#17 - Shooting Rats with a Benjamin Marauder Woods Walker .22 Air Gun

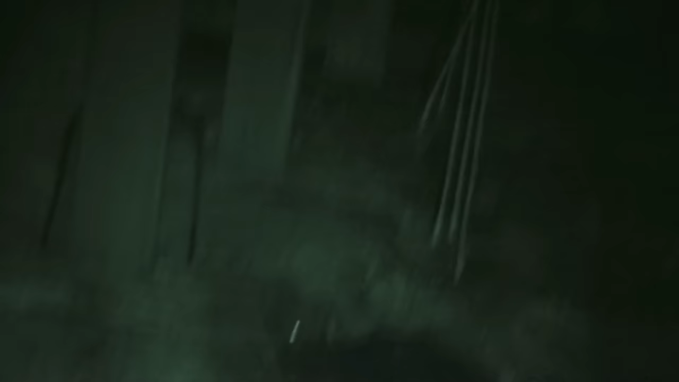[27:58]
Quick check to make sure there's nothing behind in case of a ricochet.
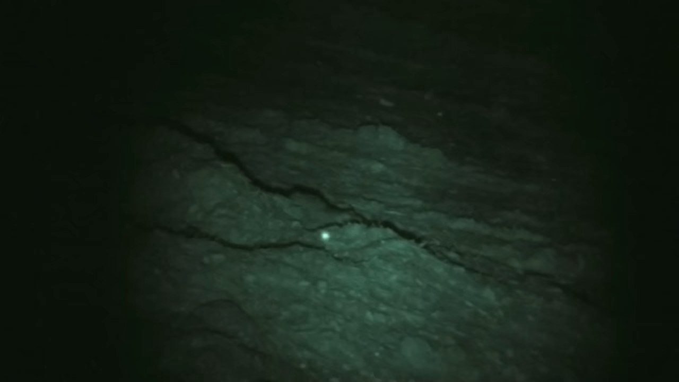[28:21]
This guy knows something's going on. Too late.
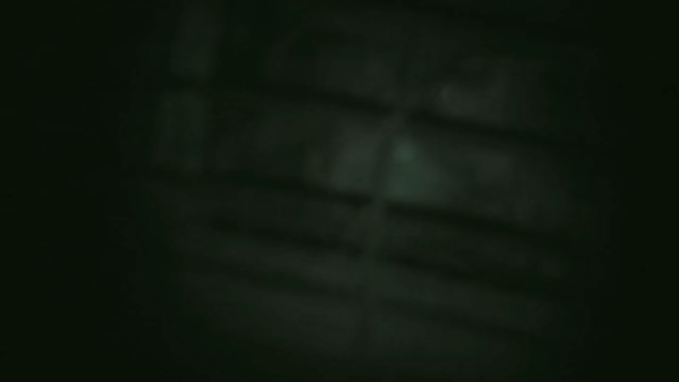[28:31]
Well, there's another one down. That one fell into some water right behind that feed there,
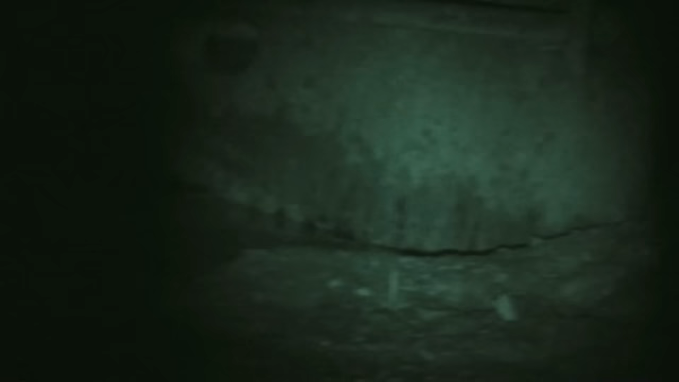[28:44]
right up next to that cement. And the cow hears the splashing.
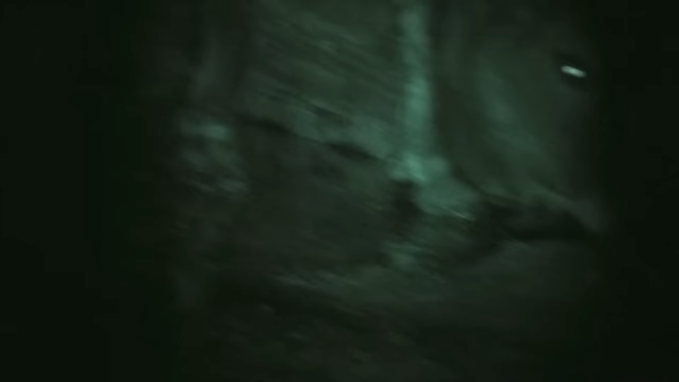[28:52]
Of course, it's dark to the cow, so she's sniffing around. And there's this crazy rat doing the backstroke right in the water there. Can't figure that one out.
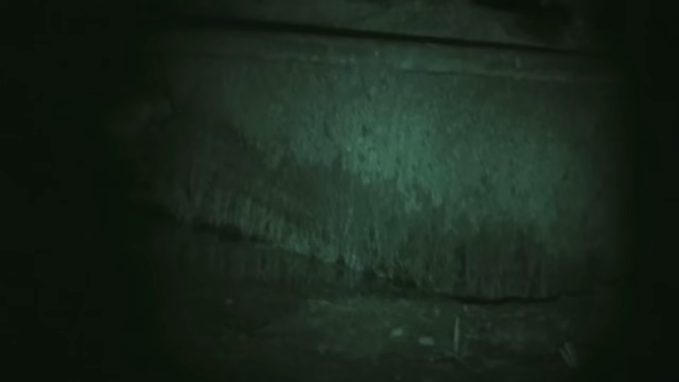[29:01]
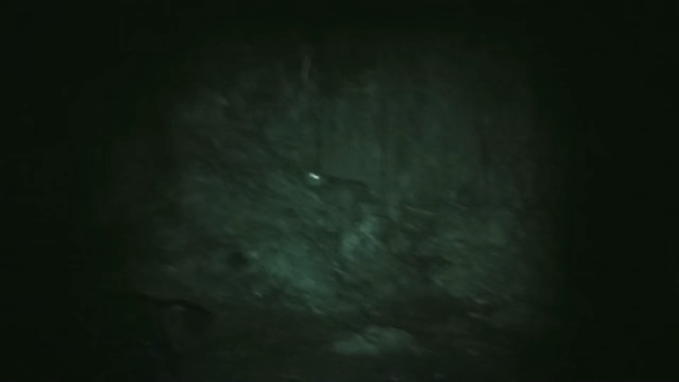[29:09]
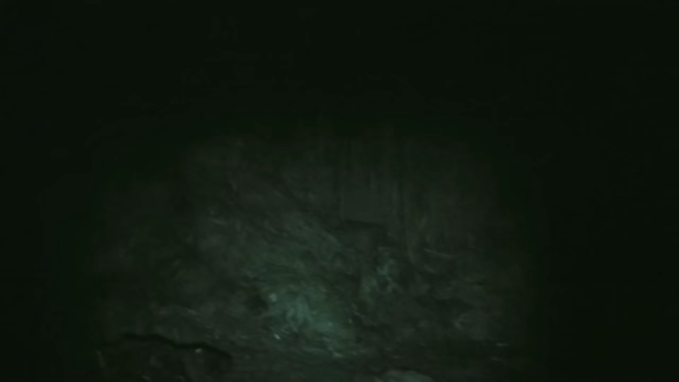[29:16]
And like with a lot of the shots, all you get to shoot at is the head.
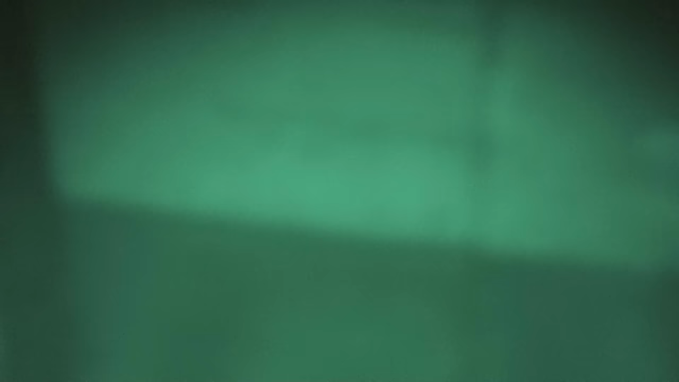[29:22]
So, that rat head is not very large and the rat brain is a lot smaller than the head.
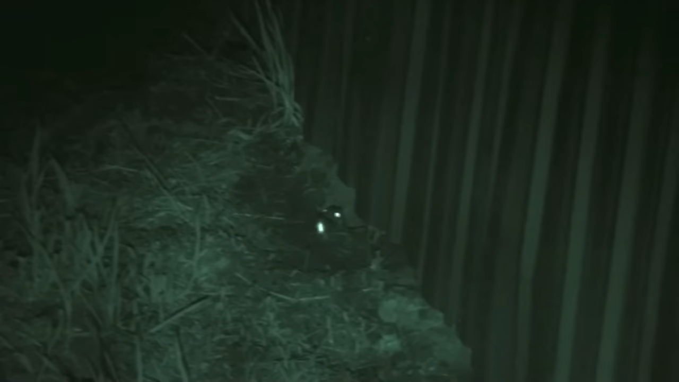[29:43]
Once again, just peeking out. But that's enough. That's the target I want anyway.
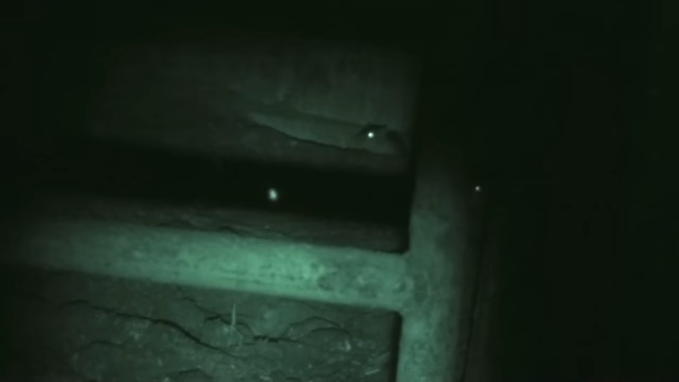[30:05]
See all the digging that's gone on back along the walls?
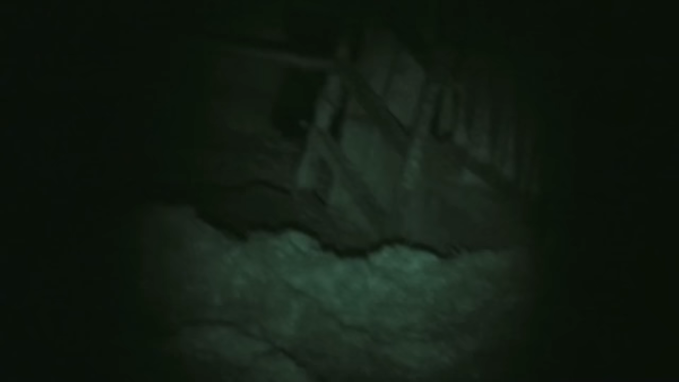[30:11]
Empty clip. Dang. Another rat right there.
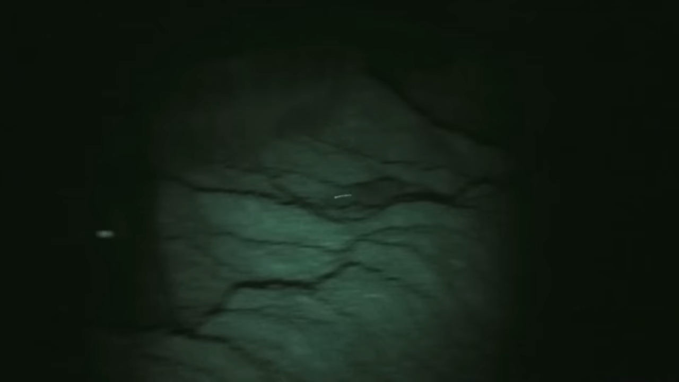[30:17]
And here we have, once more, we have some pretty tight quarters.
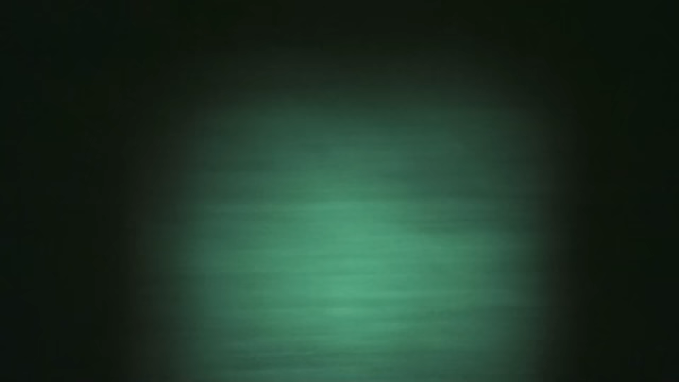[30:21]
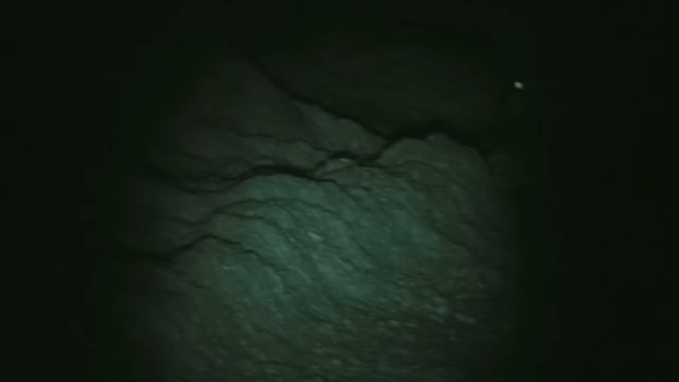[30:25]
Keep in mind that I'm looking through the camcorder with one eye. And that's the only eye you get to see through here.
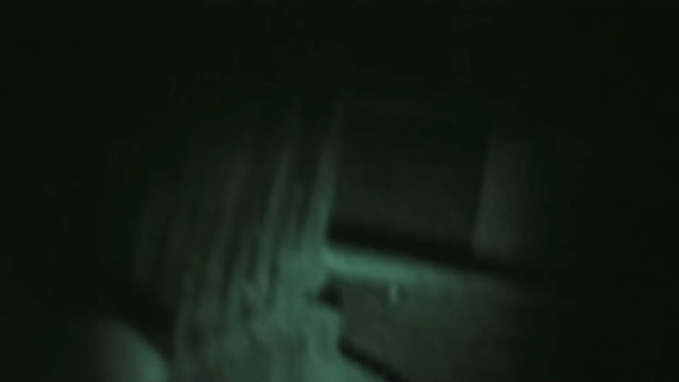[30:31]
My other eye is also open and the cow on the left,
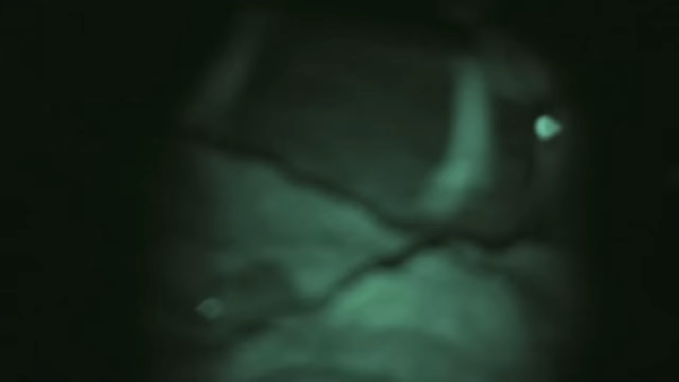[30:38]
I'm watching the motion of that cow with my other eye
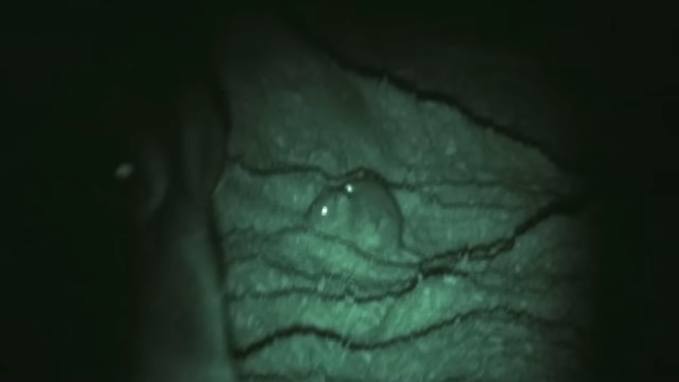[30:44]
so I know when her head is turned so that I can safely pull the trigger.
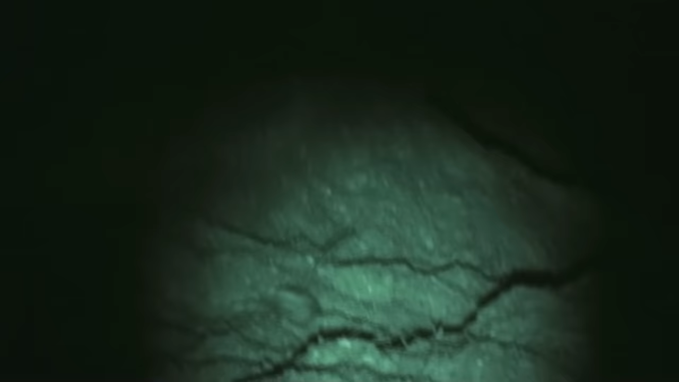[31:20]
There's that helicopter tail and those back legs going again. Fairly, all right. ...
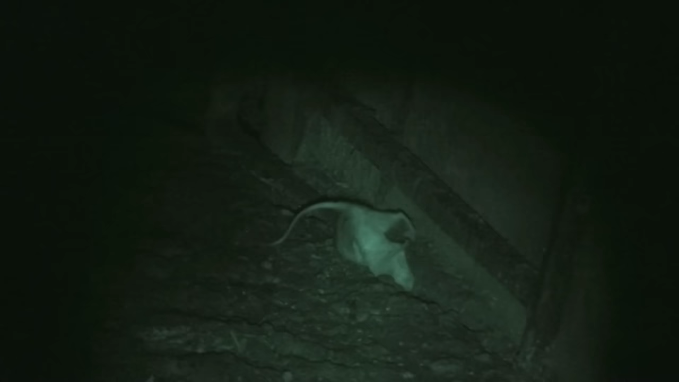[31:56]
somewhere in the neighborhood of 5,000 rats at the dairy.
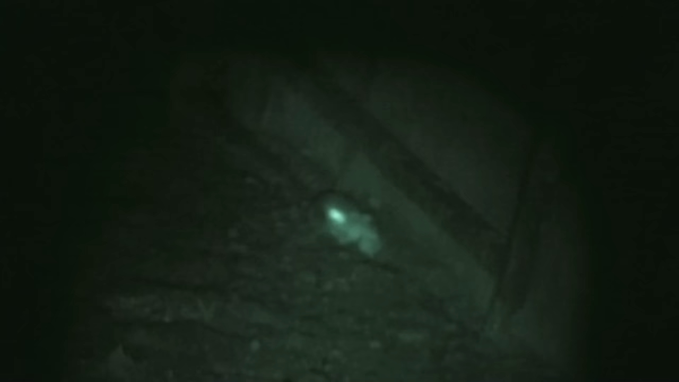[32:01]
The population is greatly reduced but there's still plenty of work to do. This is a classic example of what one of my friends from Great Britain calls a well-shot rat. Helicopter tail, back leg kicking.